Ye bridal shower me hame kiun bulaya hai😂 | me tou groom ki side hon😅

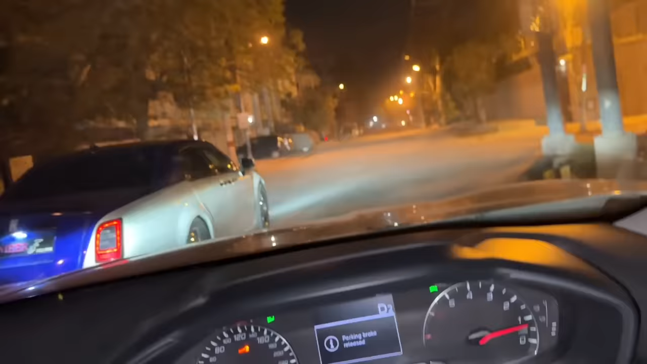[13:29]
ओ भाई साहब रोज वाइज जा रही है भाई और फुल खड्डों में जा रही है, रोज राजी बोल रही होगी कि मैं कहाँ पर आ गई हूँ भाई, इतने खड्डों में कहाँ मुझे फंसा दिया।
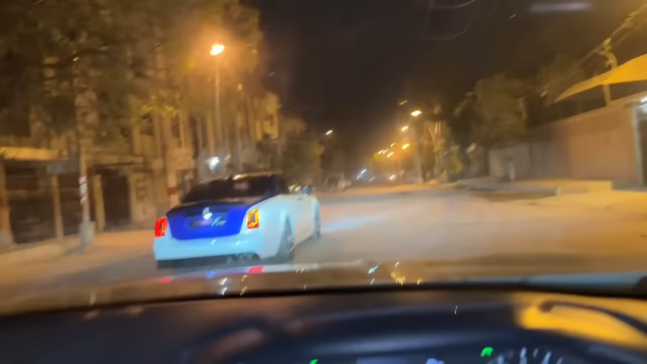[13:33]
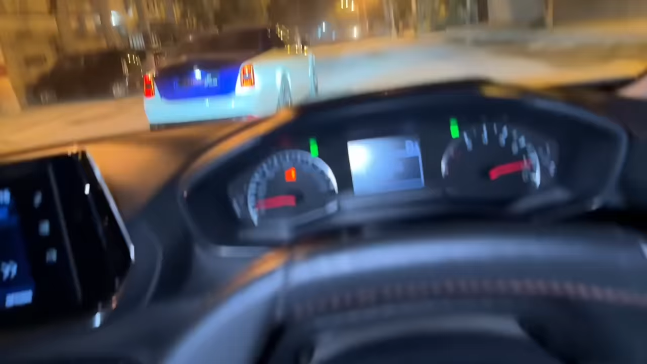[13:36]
ये देखो भाई इतने खड्डे हैं कि हमारी गाड़ी भी डगाक ढोक डगाक ढोक हो ही जा रही है।